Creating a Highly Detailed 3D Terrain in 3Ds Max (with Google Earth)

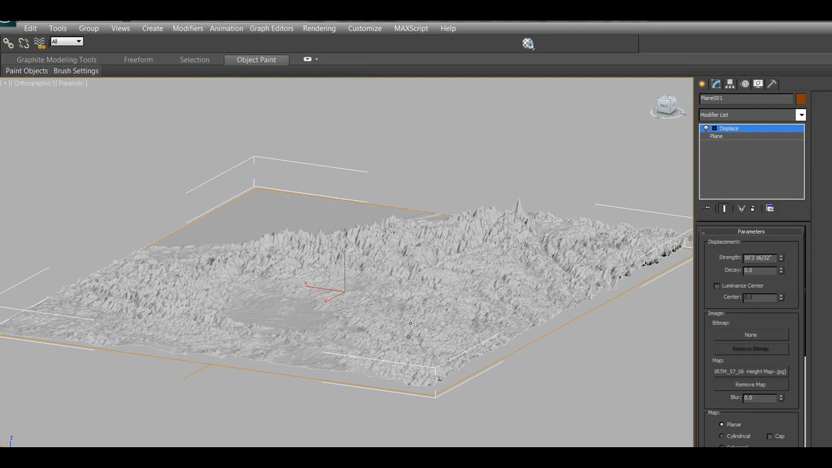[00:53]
this is how it looks, so it's pretty detailed, so